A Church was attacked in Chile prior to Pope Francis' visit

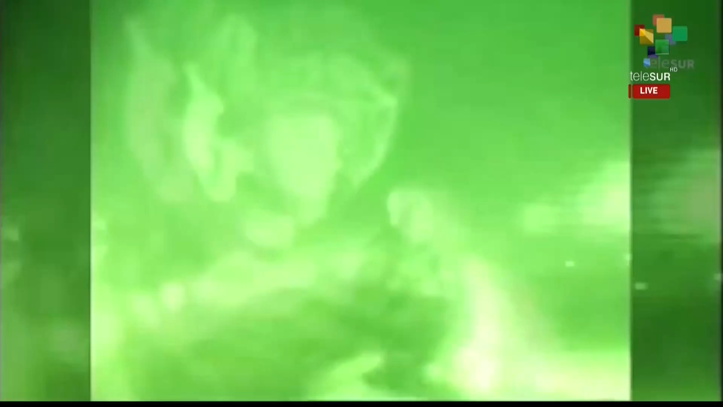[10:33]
A few days later, Ahed was violently arrested in the middle of the night in a raid by dozens of soldiers.